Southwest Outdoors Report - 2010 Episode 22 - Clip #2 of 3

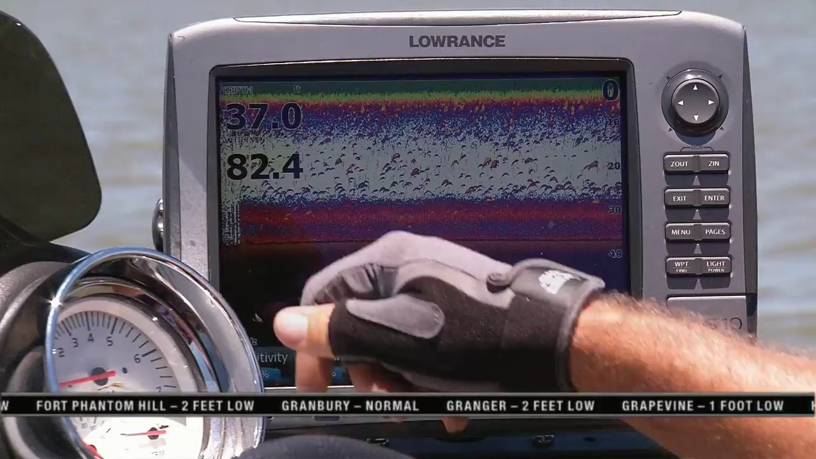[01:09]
In fact, I'm going to show you a shot of my Lowrance HDS-10, and you can see that down there in the deeper depths, there is a blacked-out looking area.
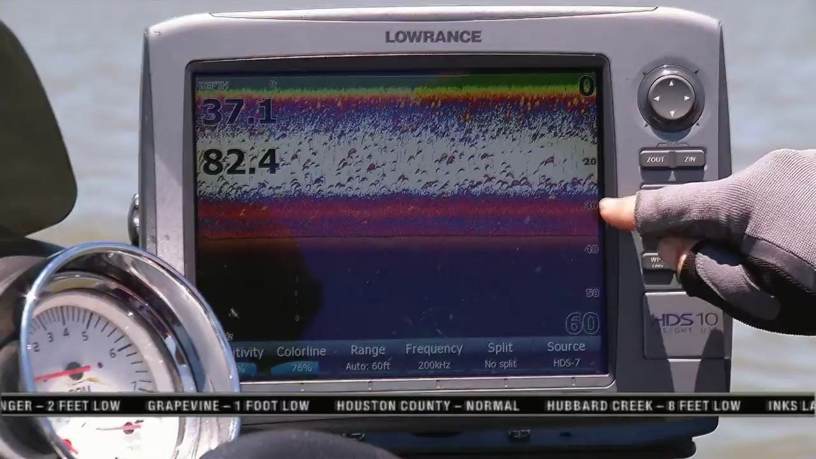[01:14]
That's an area of oxygen depletion.
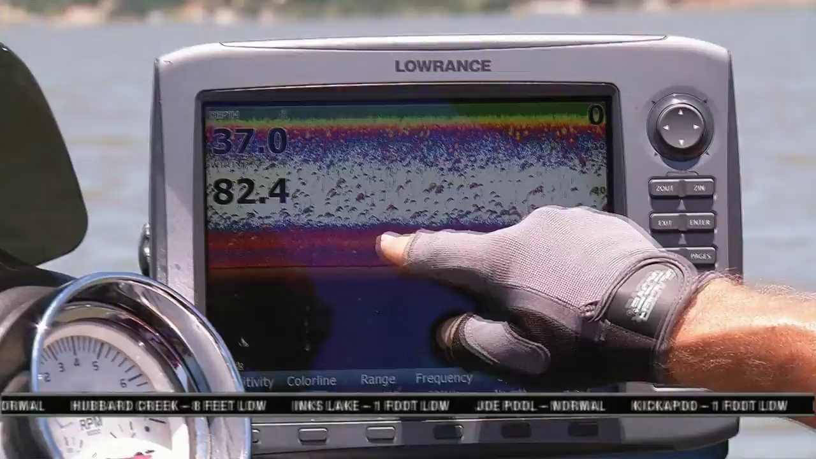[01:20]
There is little or no oxygen at those lower depths of water. There will be no bait fish and no game fish at that depth. So, the key is, find it, fish above it for your best chance at success.